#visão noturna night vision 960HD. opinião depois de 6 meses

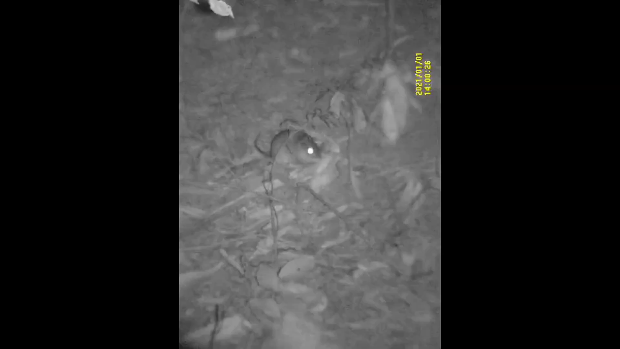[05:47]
Olha só o ratinho. Dá para ver perfeito, ó.
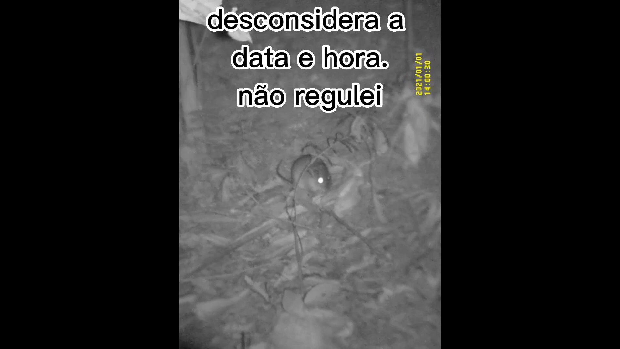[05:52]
Aí chegou uma cumilona.
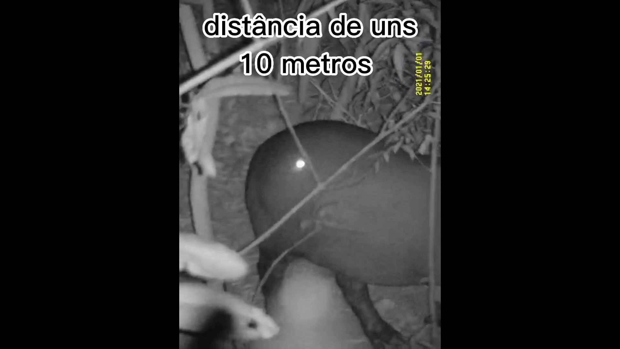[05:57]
Olha o tamanho da bichona. Dá para ver perfeito.
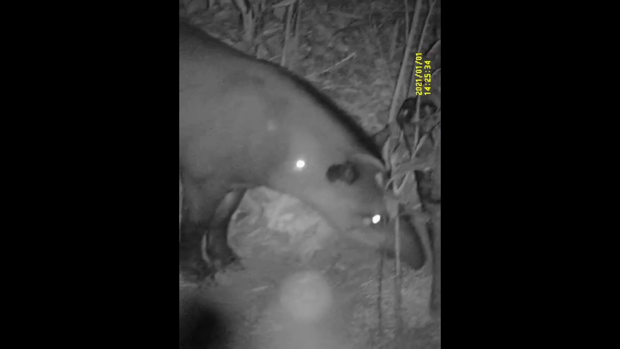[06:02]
Não tenho... Em parte de visão noturna, não tem reclamação nenhuma. Olha só. Dá para ver perfeitinho, perfeitinho mesmo. Muito boa. Então, quem gostou aí, deixa o like. Se inscreva no canal. E um abração a todos. Fiquem com Deus. E aí, deixa o like. E aí, deixa o like. E aí, deixa o like.